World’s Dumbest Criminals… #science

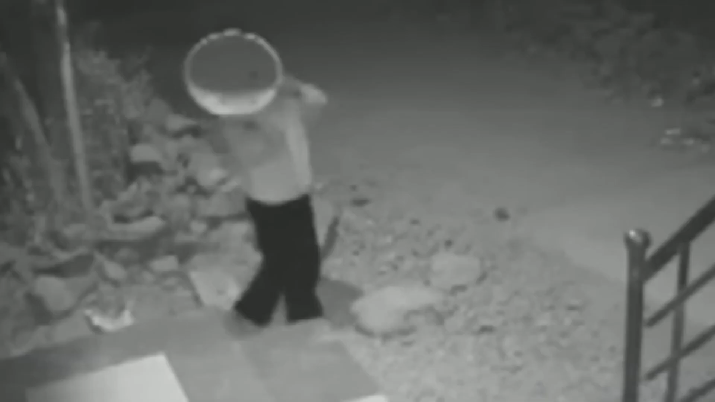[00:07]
This criminal took his time to hide his face from the cameras he knew were watching him,
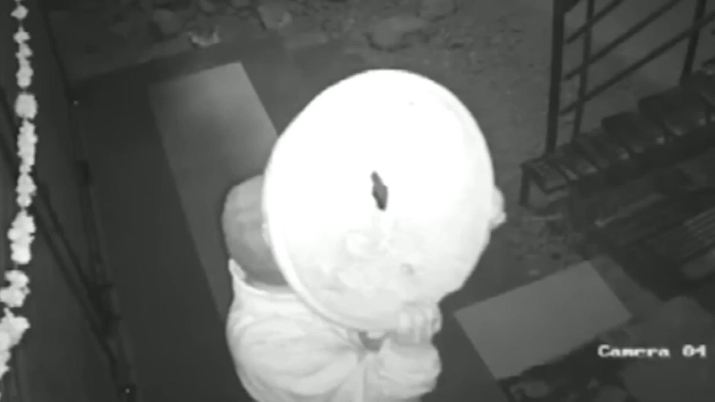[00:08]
but halfway through his attempted break-in, he took a quick peep to see if the camera was still watching. It was.
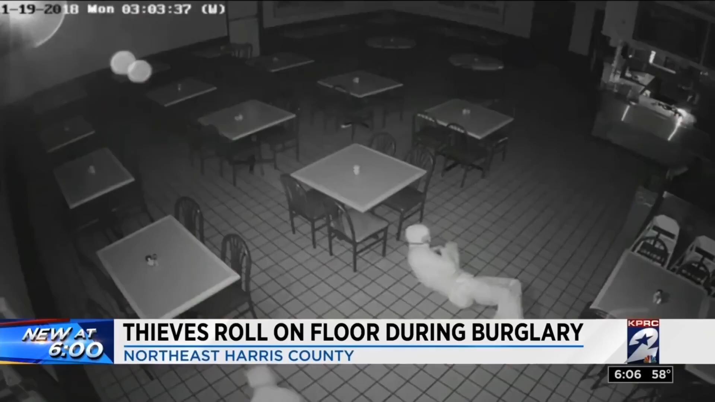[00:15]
These thieves did their research. They even knew where the security cameras were. At least they thought they did.
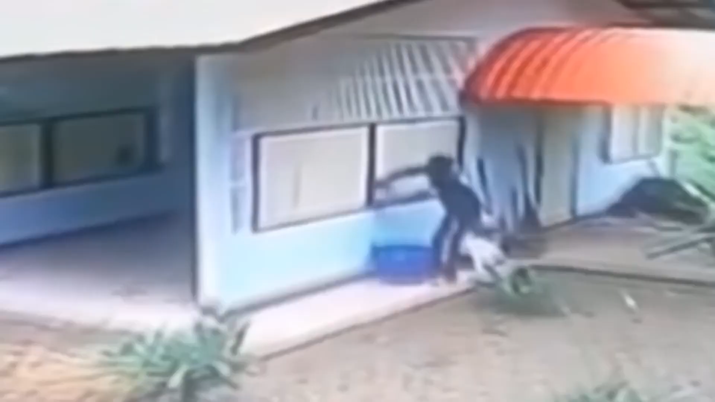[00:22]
Sometimes a little bit of pre-planning can save you a lot of time and effort.
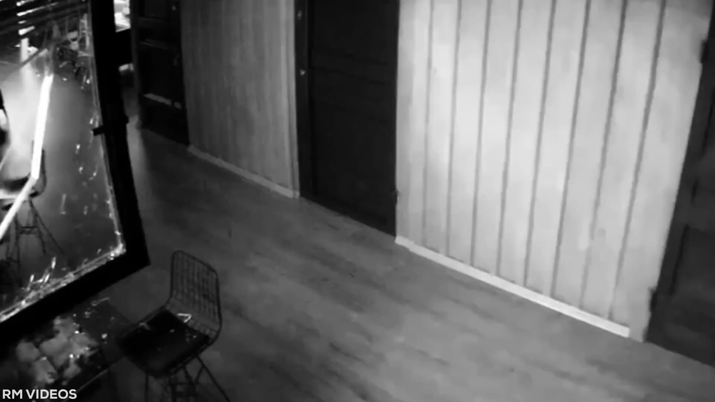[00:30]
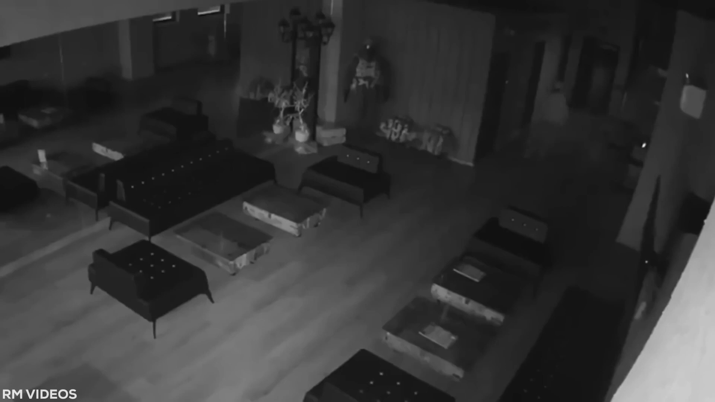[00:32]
After catching a glimpse of himself in the mirror, this thief decided today wasn't a good day to break the law.